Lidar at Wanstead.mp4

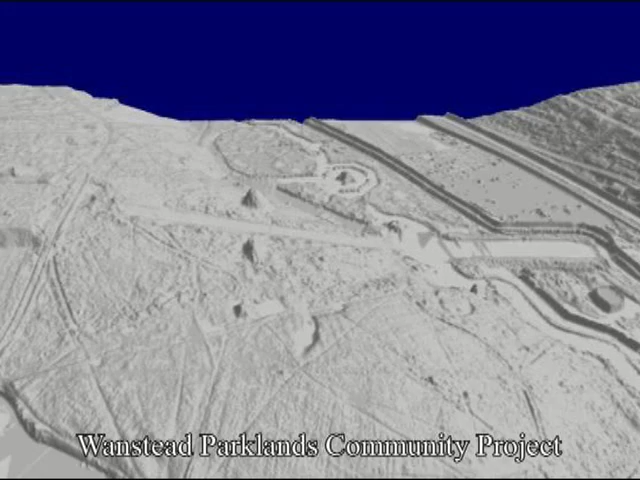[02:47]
Now that's really fortunate the case of Wanstead Park because the
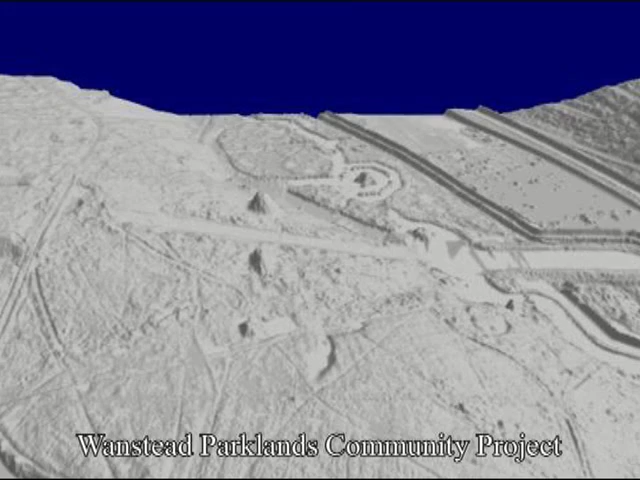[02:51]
old estate that was here in the 17th and 18th centuries has left quite a
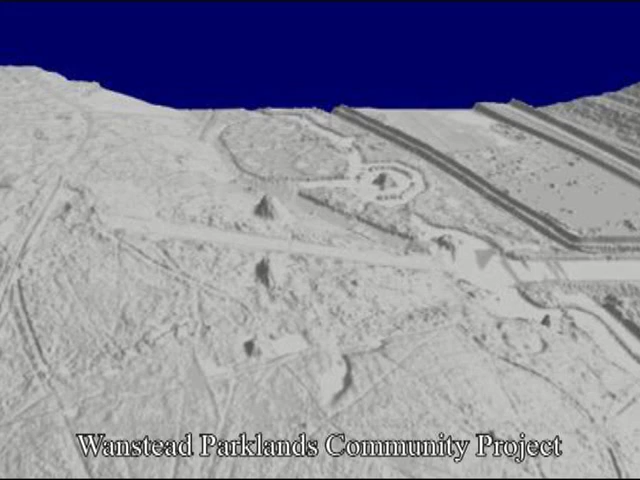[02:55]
lot of earthworks on the ground and we're able to detect those in incredibly fine detail.
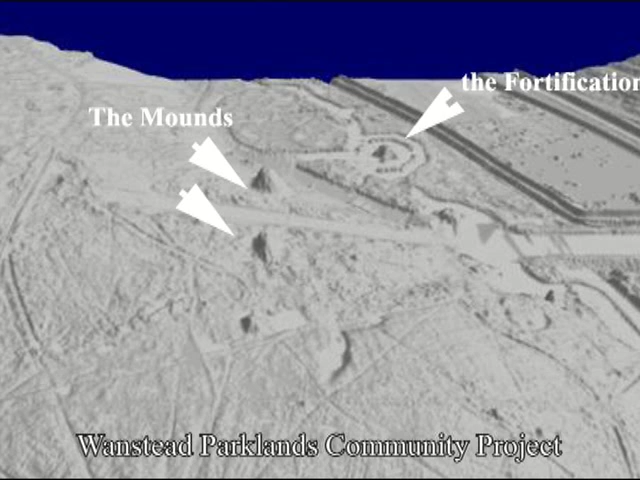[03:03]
Some of the features that are still visible on the lidi are only 10 or 20 centimetres high. Some of the ornamental gardens, some of the features of the ploughing that's on the plain.
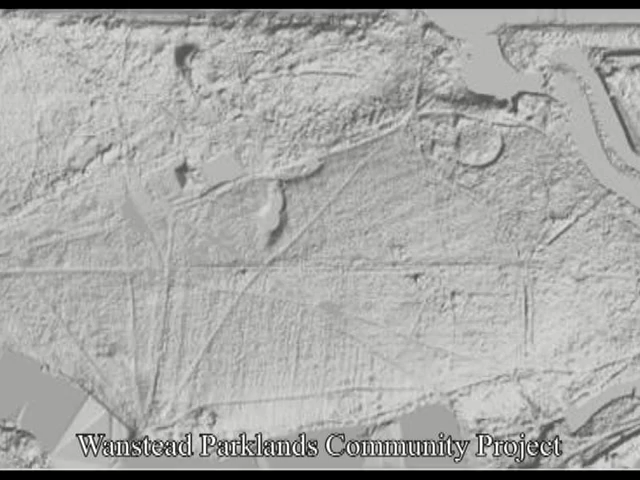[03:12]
Completely invisible now to the naked eye unless you know exactly what you're looking for but the lidi is able to pick those up.
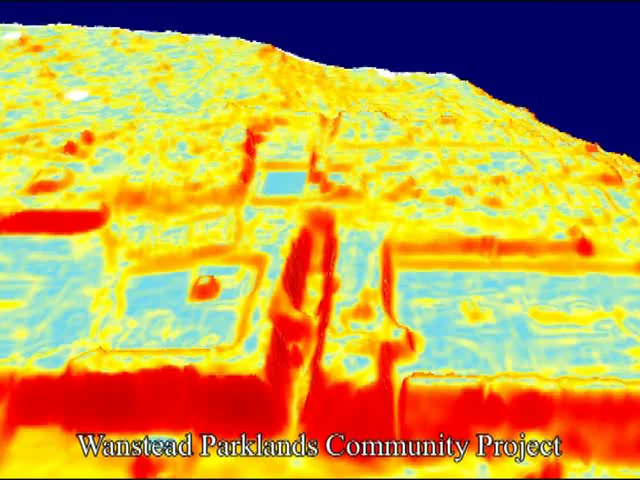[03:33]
Now the house itself was demolished in 1824 but the lidar still picks out where those foundations stood nearly 200 years ago.
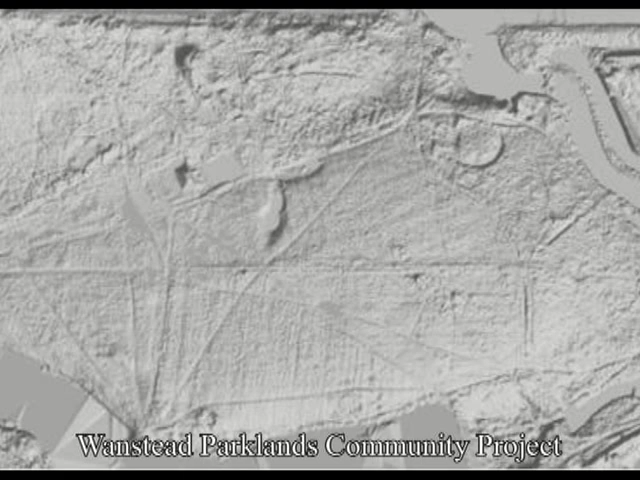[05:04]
These days those areas around the lake are a breeding area for wildlife but we can actually see the fortification still survives underneath that.